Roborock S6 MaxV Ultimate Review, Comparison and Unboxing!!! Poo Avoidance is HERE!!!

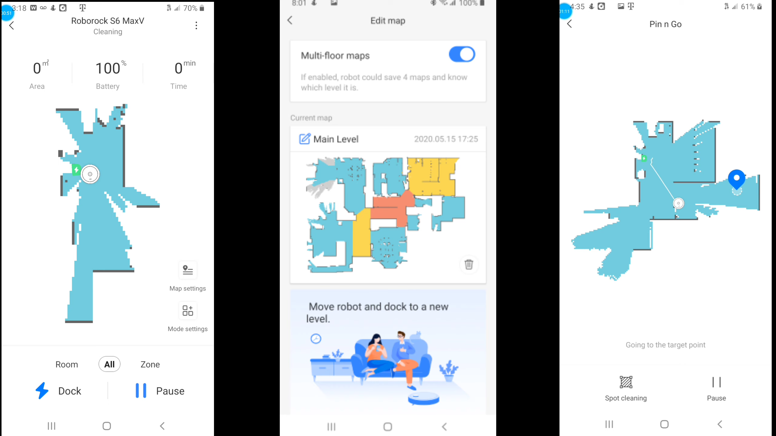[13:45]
And the mapping process is very similar. One thing to know is you can use pin to go on the right.
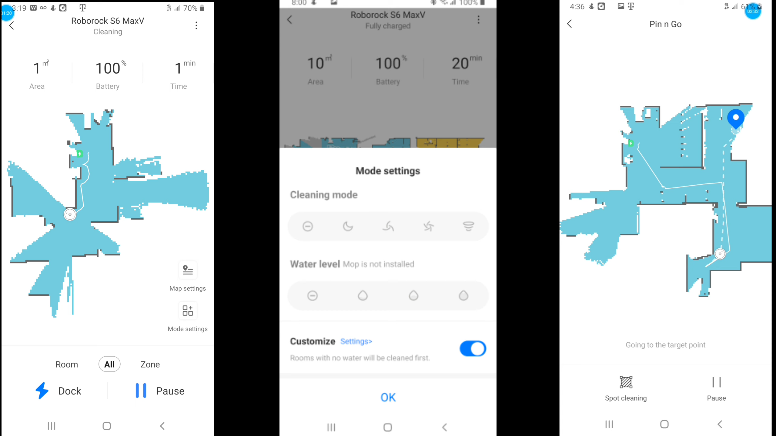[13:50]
Like the S5 Max interface, it's very similar. Where you can save different water levels and vacuum levels for each room.
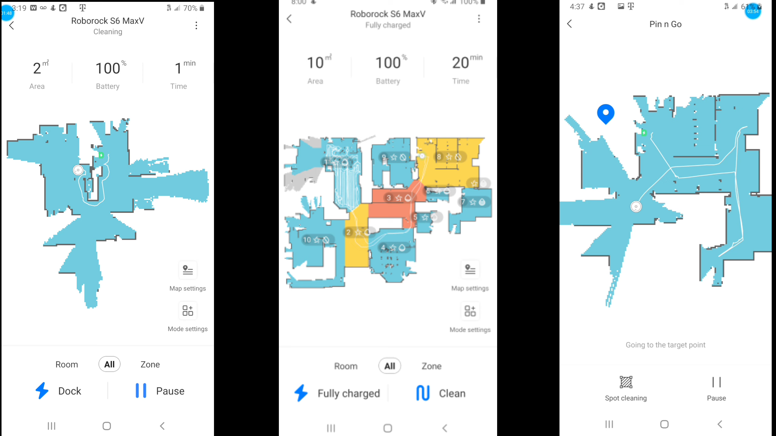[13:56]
So the Mi Home app and Roblox apps interface is very similar.
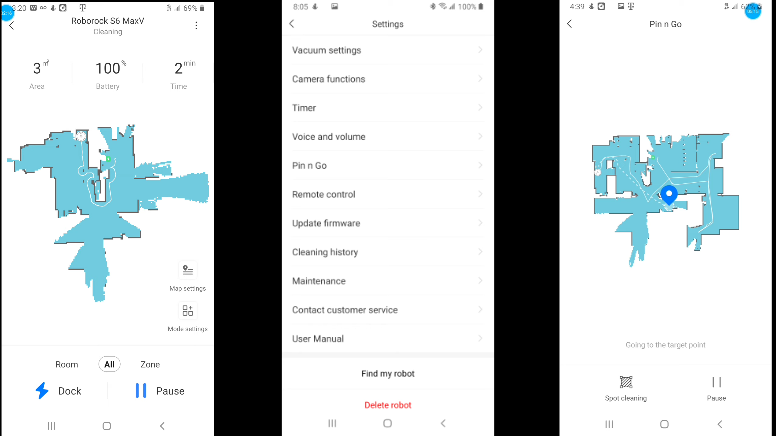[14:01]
There's just some minor tweaks. So if you compare the settings to the S5 Max and S6 Max V. The only major difference is the camera functions. Where you can enable the camera and also enable pet details.
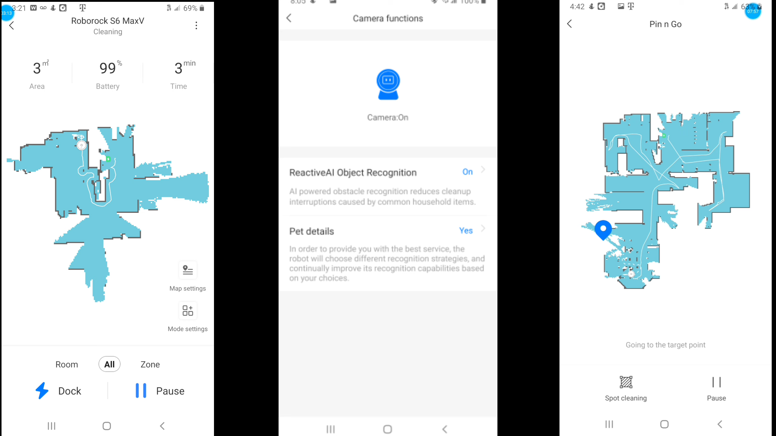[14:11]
With the reactive AI, it actually shows up a percentage of what the icon is. And how likely it is the icon due to its camera system.
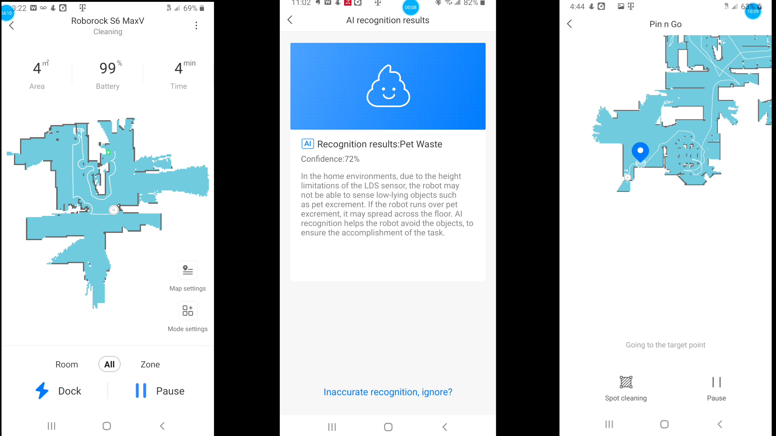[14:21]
I like this feature because over time it should get better. So maybe in the future, recognition will be 100%.
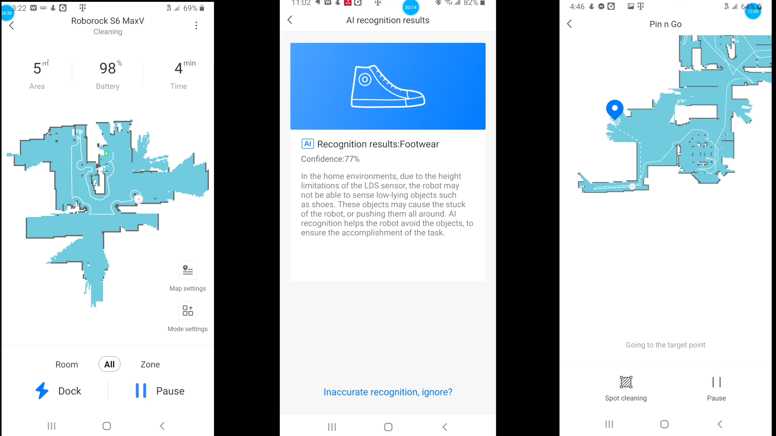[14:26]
So maybe down the road via the software update,
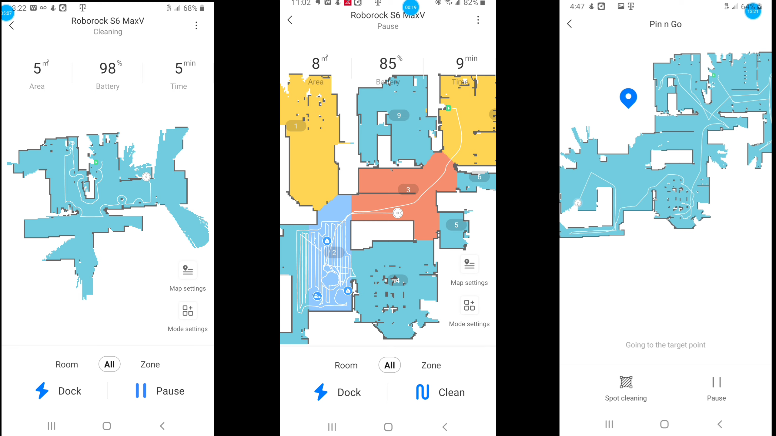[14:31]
Roblox can implement a feature where it gives the user an option to clear the objects and clean up the entire floor again. Ecofax has this option. So everything else is about the same.
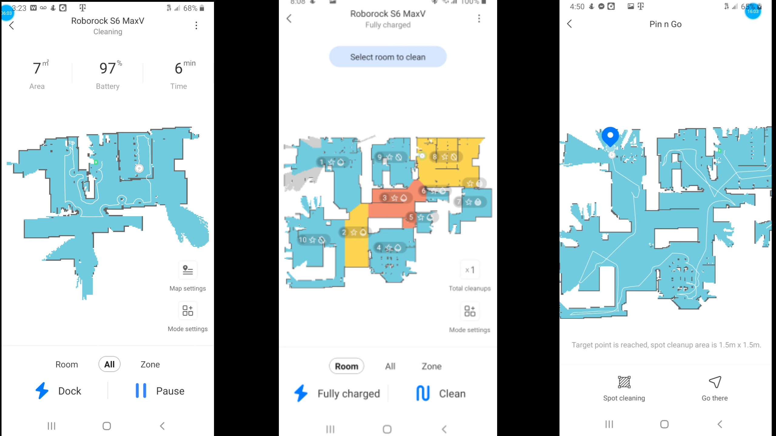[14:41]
Get the room select, area select, also have keep out zones, no mopping zones.
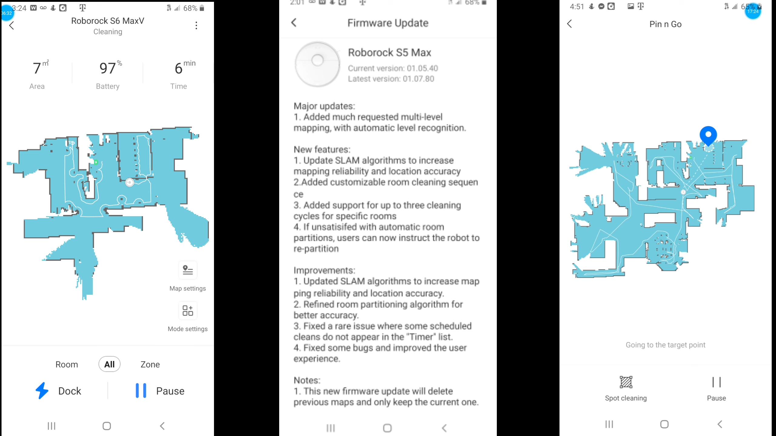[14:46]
Now here's the S5 Max update so feel free to pause so you can read about the new update.